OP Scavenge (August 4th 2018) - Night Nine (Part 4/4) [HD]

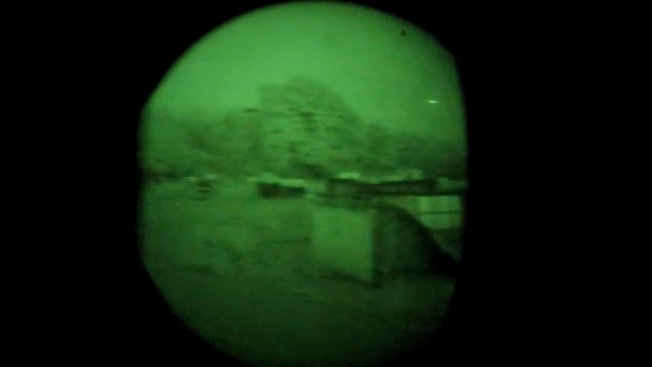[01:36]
We got strobe in front, 12 o'clock.
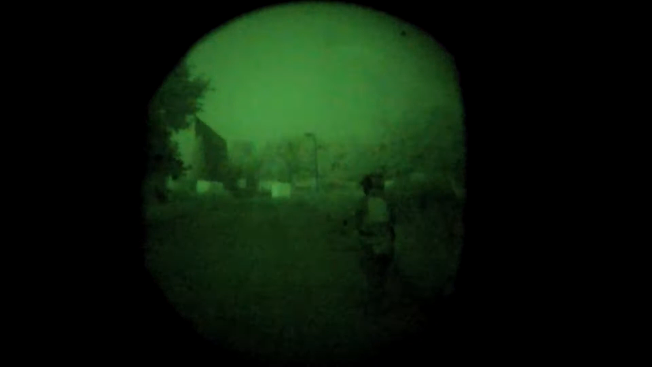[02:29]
Movement front, possibly U.S. Coast Guard.